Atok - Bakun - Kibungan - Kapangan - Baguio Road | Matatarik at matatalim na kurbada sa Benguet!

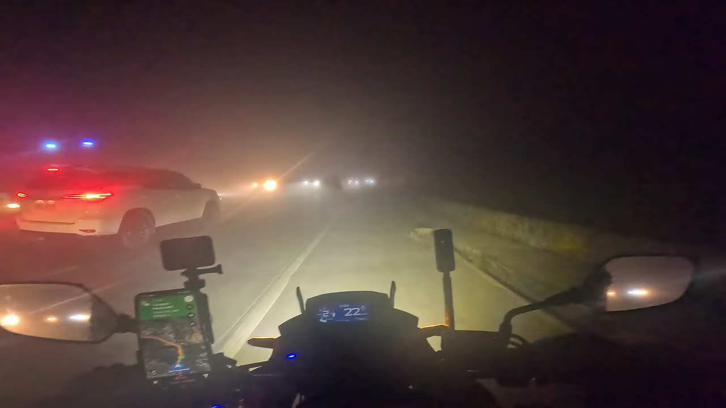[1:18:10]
Nasa Marcos Highway na kami. Kaya lang, ang hirap mag-drive. Wala akong makita.